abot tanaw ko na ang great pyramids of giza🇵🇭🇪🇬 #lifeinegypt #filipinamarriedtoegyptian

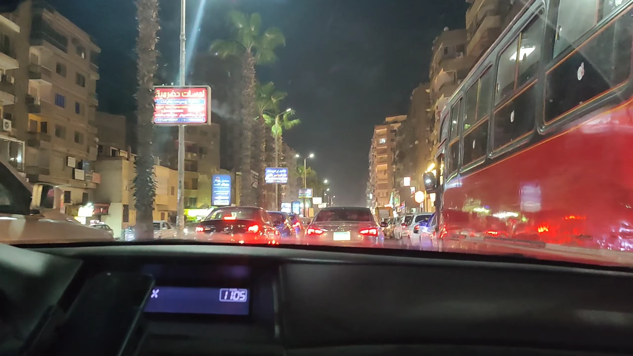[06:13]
kasi naipit na kami dito sa traffic. Pero talagang nag-enjoy ako sa reward at saka sa treatment ni Mr.